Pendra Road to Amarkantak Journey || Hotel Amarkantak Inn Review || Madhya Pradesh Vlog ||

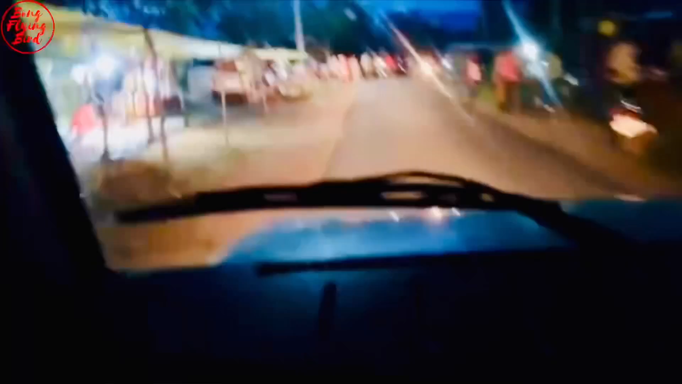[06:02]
ছোট্ট গ্রাম এলাকা, গ্রামের মধ্যে যেমন হাট বসে তেমনি ছোট্ট ছোট্ট দোকান বসেছে রাস্তার ধারে।
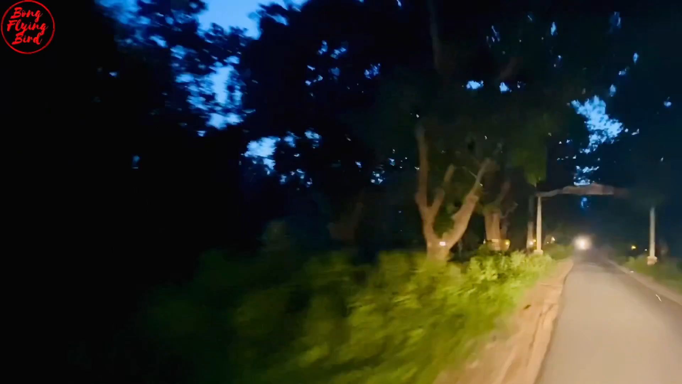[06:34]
গাছগুলোতে দেখো সুন্দর ছোট্ট ছোট্ট আলোক বিন্দু।
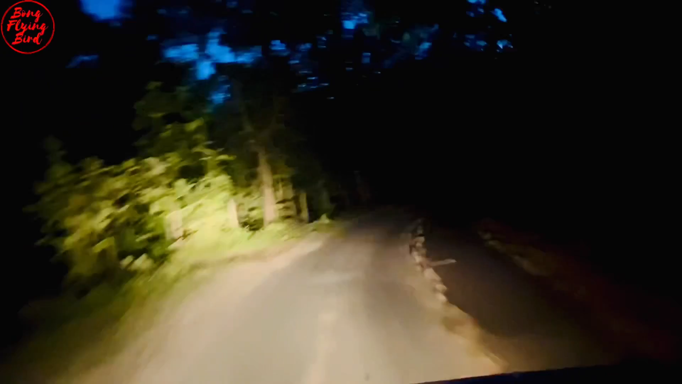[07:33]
বেশ সুন্দর প্রকৃতির রাস্তা দিয়ে যাচ্ছি, দুধারে সুন্দর গাছপালা,
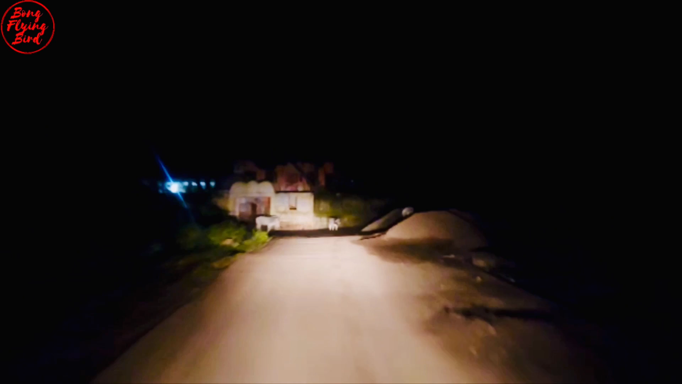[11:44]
এর সামনেই হচ্ছে দুর্গাধারা ওয়াটারফলস, কিন্তু অন্ধকারে তো কিছু দেখতে পাওয়া যাচ্ছে না, তবে জলের শব্দ শুনতে পাচ্ছি,
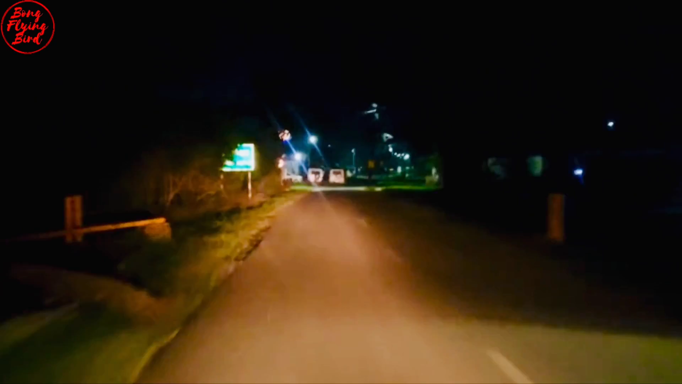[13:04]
এতক্ষণ পরে স্ট্রিট লাইট দেখতে পেলাম, অমরকণ্ঠক লেখা আছে, আর প্রথম পেট্রোল পাম্পও দেখা পেয়ে গেলাম আমরা।
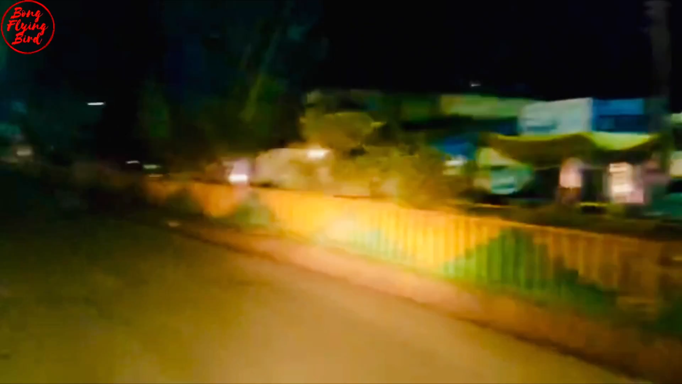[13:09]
এইবার একটু শহরে আমরা এন্ট্রি করলাম, জঙ্গলের থেকে একটু বেরিয়ে এসেছি শহরে, অমরকণ্ঠক ঢুকে গেছি।
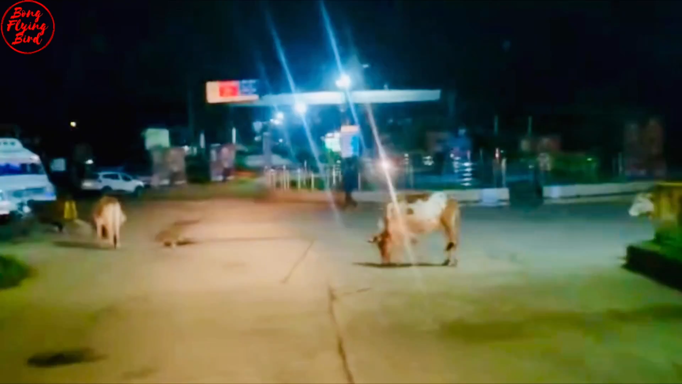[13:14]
বাস স্ট্যান্ডের কাছাকাছি হচ্ছে আমাদের হোটেল, তো চলো যাওয়া যাক এবার হোটেলে।
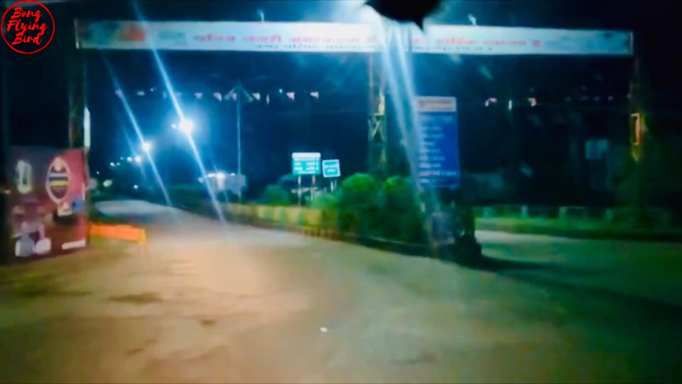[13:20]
প্রথমেই বলেছিলাম এটা একটা ছোট্ট জায়গা অমরকণ্ঠক,
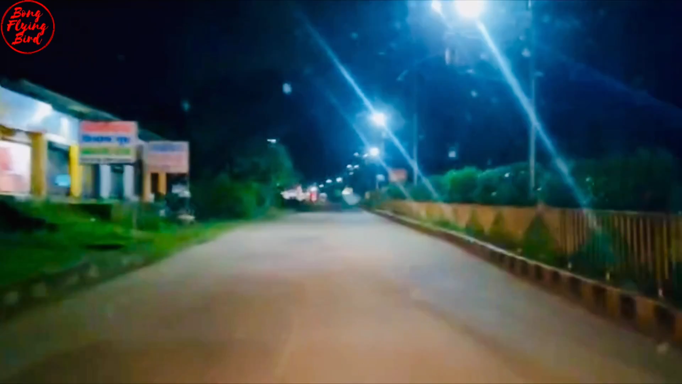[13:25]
দেখো রাস্তাঘাটে বেশি লোকজনও নেই, গাড়িও নেই।